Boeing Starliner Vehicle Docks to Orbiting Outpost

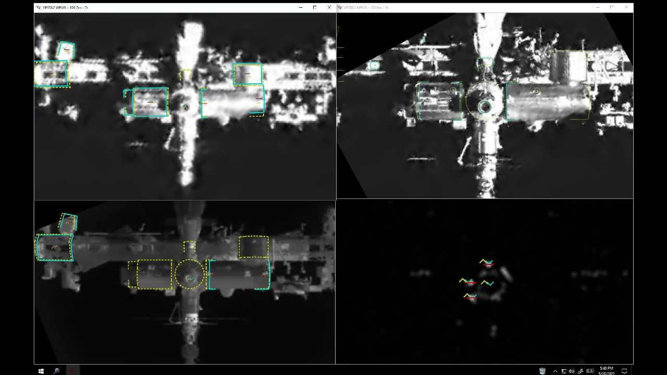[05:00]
It's looking at the forward port of the Harmony module. You can also see the hotlines of the JEM, the Japanese experiment module called Kibo, the Columbus European Laboratory, the truss itself, the crew vehicle. So lots, lots to see in that picture as the Starliner moves in towards the International Space Station.
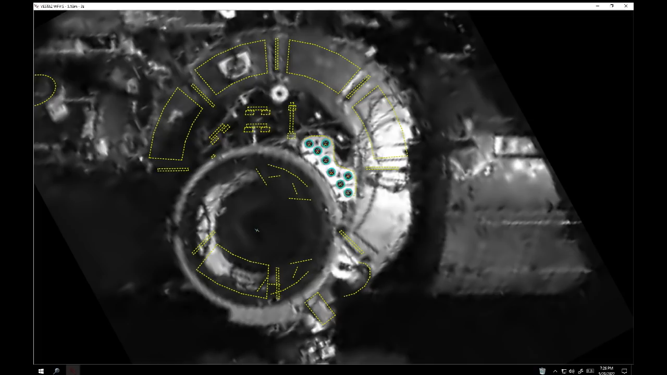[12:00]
Closing in at .05 meters per second. Alternating views between the International Space Station and the Starliner sensors themselves as they close in on the forward port of the harmony module. Starliner looking to connect to the international docking adapter there at the forward end of harmony.